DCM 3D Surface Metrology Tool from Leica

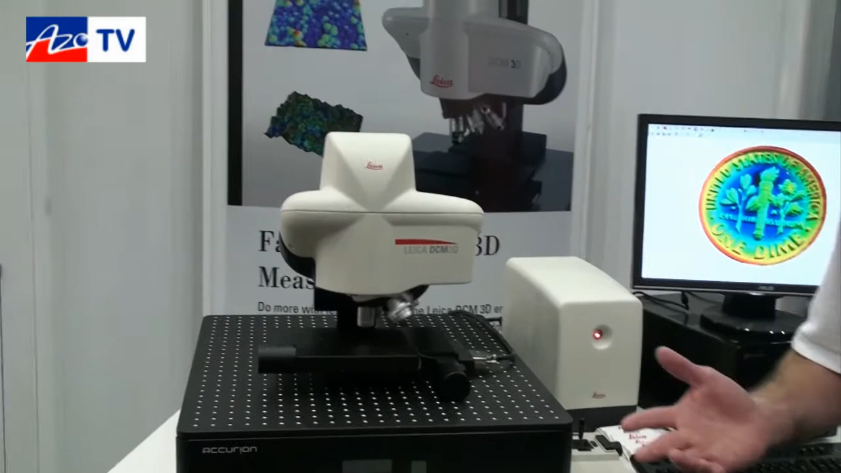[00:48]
different substrates and it's a very flexible, accurate and fast tool. Easy to work with and easy to use.
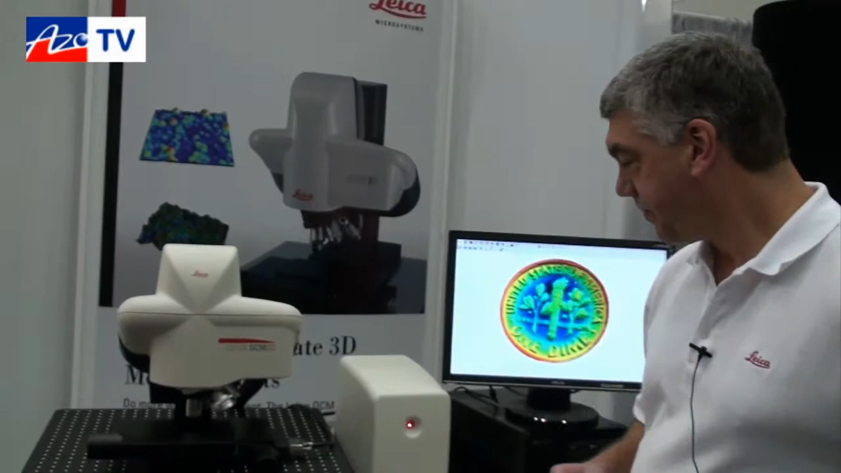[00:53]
You can see here is an image of a coin which is measured with a confocal microscope and what we
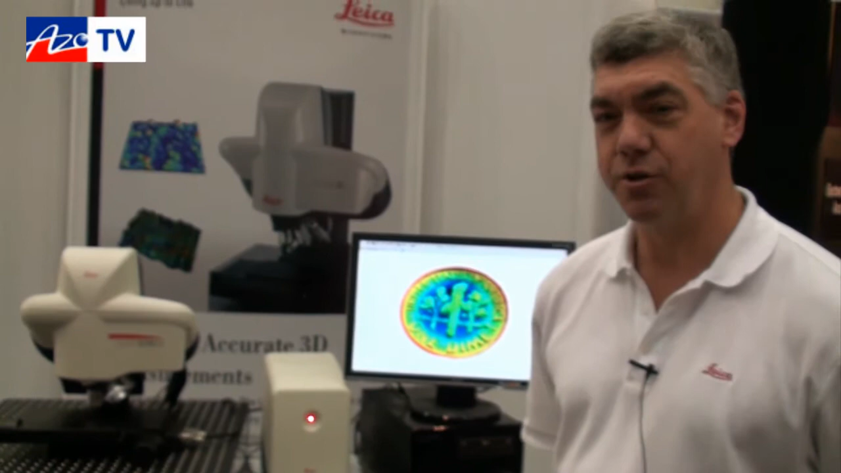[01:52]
The best resolution we have with the interferometer is 0.1 nanometers in the Z range. With the confocal microscope we can get down to about the 3 to 5 nanometer range in Z. And being an optical system it can more or less do any solid sort of type sample?
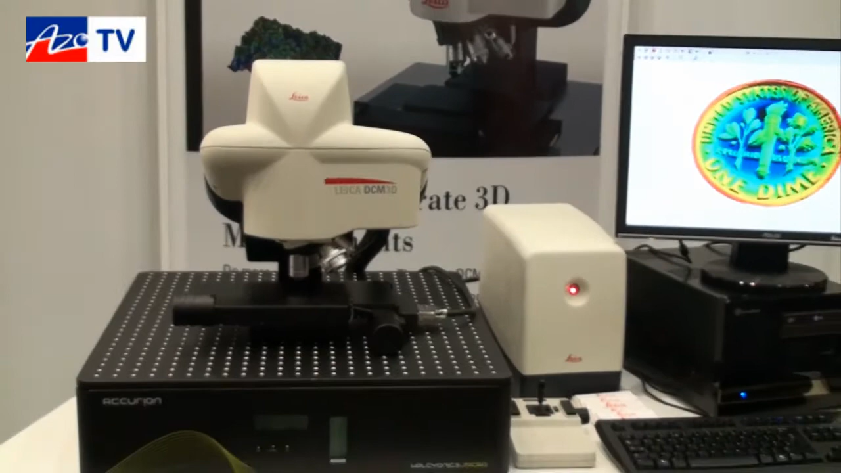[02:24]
And the stage is motorized so you can effectively control it from the computer? That is correct. The stage is motorized so you can use that to navigate and find the feature of interest. We can also do large samples so this for example is measured with a small field of view but the images were stitched together to create the larger field of view.